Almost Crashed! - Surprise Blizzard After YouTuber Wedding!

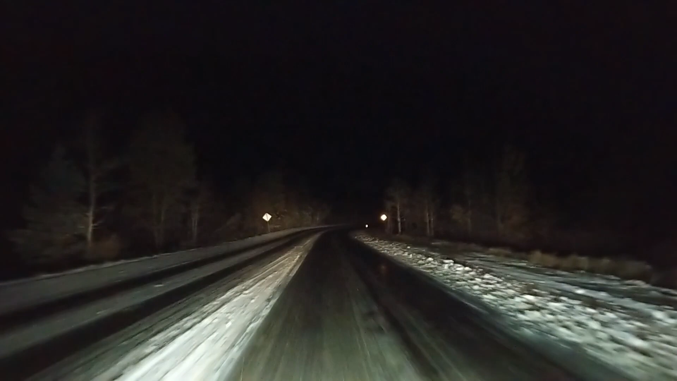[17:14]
Compared to earlier. This is a pretty steep hill, by the way. Don't know if you can really tell from the camera perspective. It just keeps getting like better and worse and better and worse.
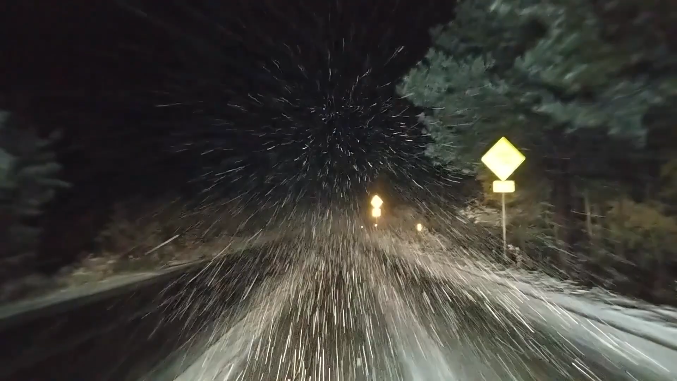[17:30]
And like, yeah, I can never keep a consistent pace. I think right now I actually have good traction, but because it's snowing so hard, it's pretty sketch. This blows. This guy just cool until he flies off the friggin' road.
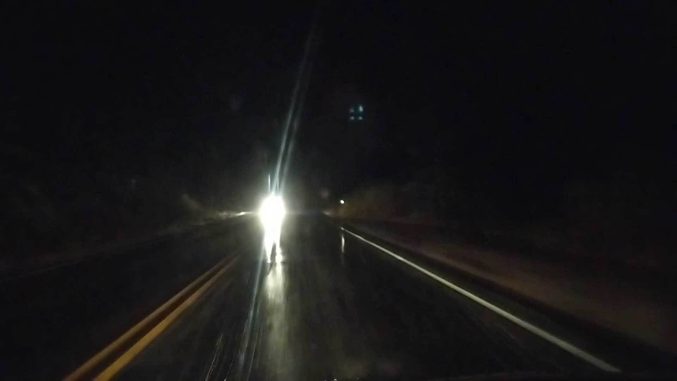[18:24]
I actually am, but it's that kind of fun that it's like, this isn't the kind of fun I wanted, but I'm having it now. You know, scary, life-threatening fun. I thought I was finally done, but I'm climbing again. This is Crow Hill, apparently, but at least it's Crow Hill and not Crow Pass or Crow Mountain or something. So hopefully it'll be over soon, and hopefully this is the last large elevation change, but we'll see. You know what's almost as cool as blizzard snowfall? Really thick fog. Yeah. Hey, if any of you actually made it all the way to this point in the video, you're a real trooper.